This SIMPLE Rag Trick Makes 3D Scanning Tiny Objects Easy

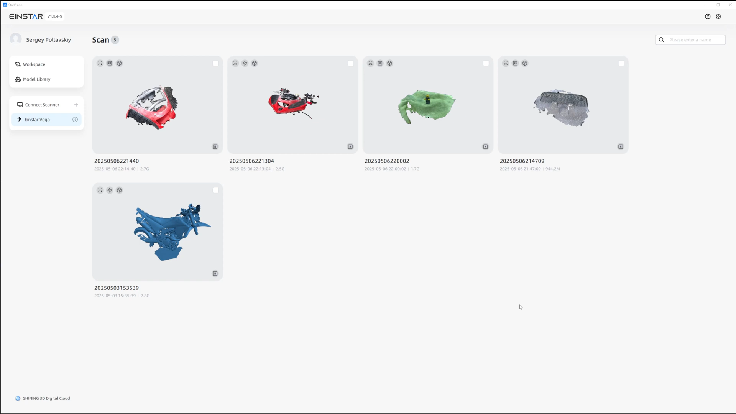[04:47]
So now we're here in star vision and I'll just test this Lego one just to see what the quality is like after the scan.
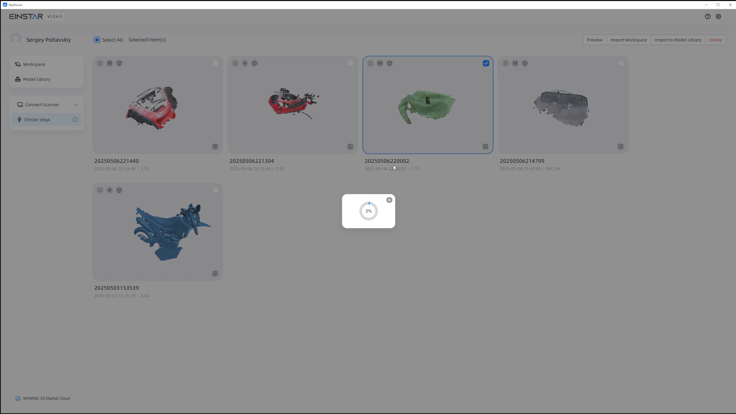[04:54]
What I'll probably do is pause it as it does the imports useless.
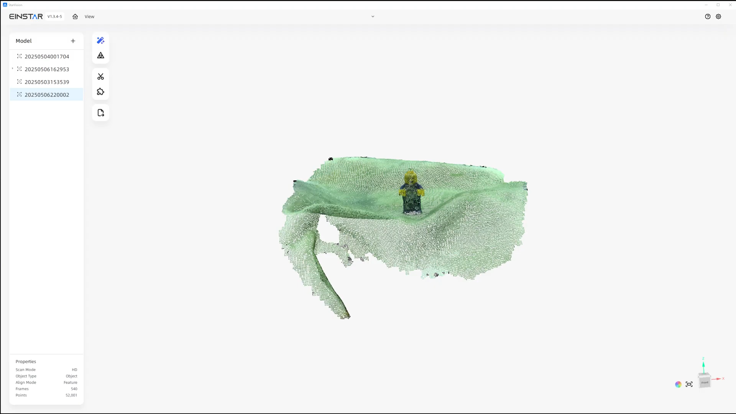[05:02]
All right. So here's the little Lego piece. And what I'll do is trim some of this fabric off. Because I don't want to process the whole thing.
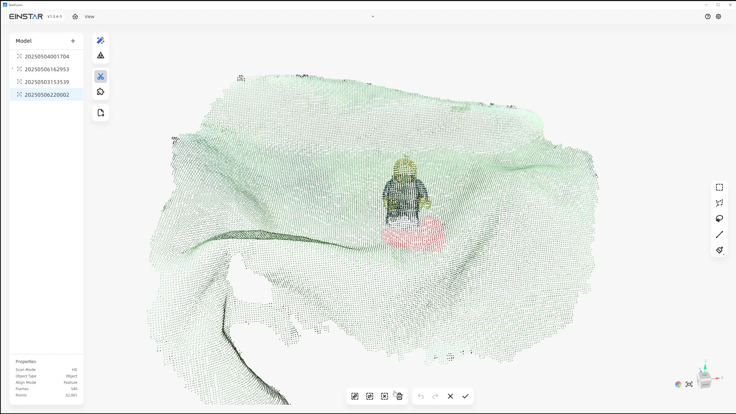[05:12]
So what I'm doing is just kind of go around the feet area.
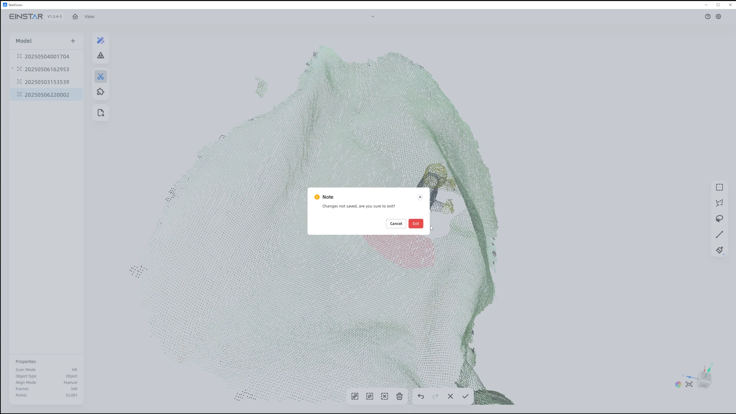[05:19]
Oops. Trimming that off.
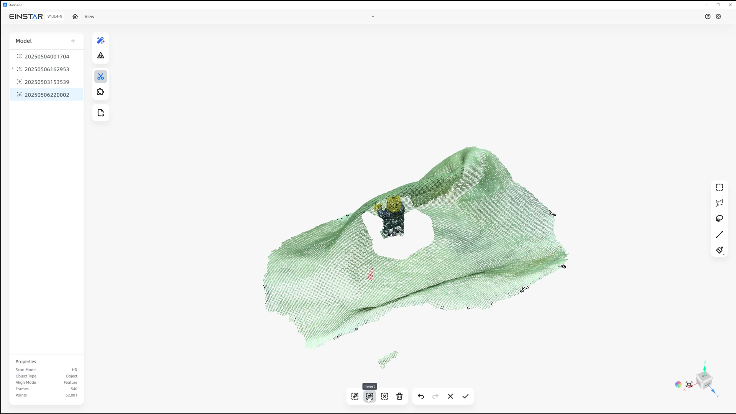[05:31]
So now I can just do connected delete. I'll actually select this invert and then delete.
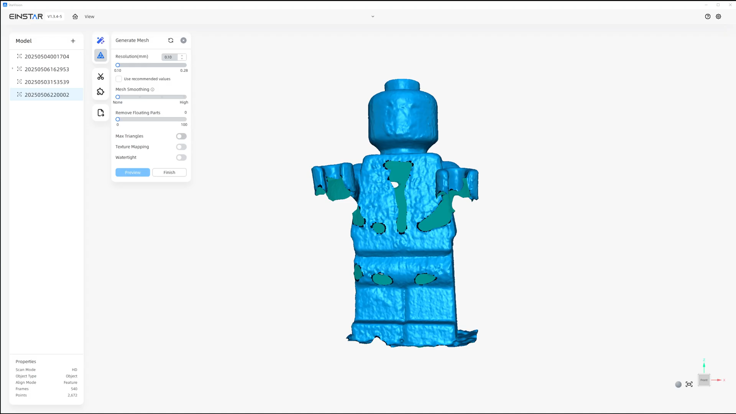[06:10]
All right. And here is our little guy.
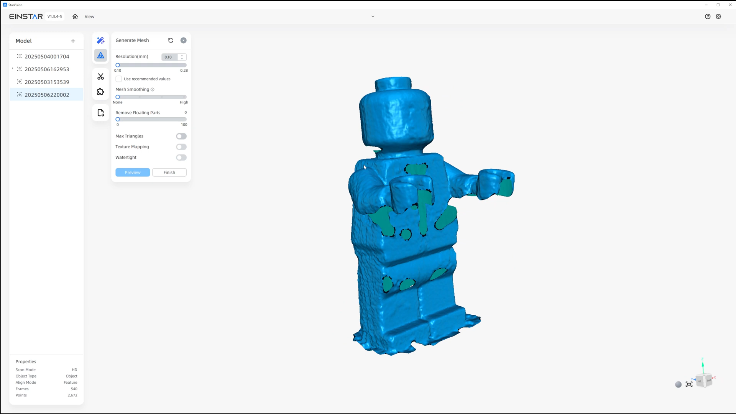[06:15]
So again, this was a very sloppy scan just to more or less show the tracking and how well that works with the rag.
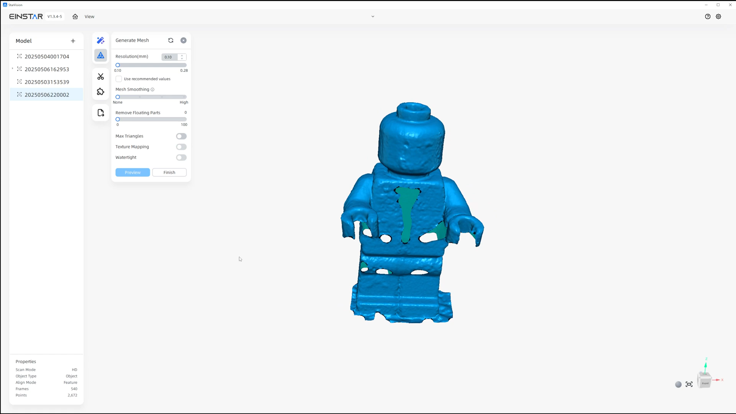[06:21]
But as you can see it actually picked up the model pretty well considering how tiny it is and how I mean, I didn't really go for a crazy good scan. I just kind of want to showcase how it works.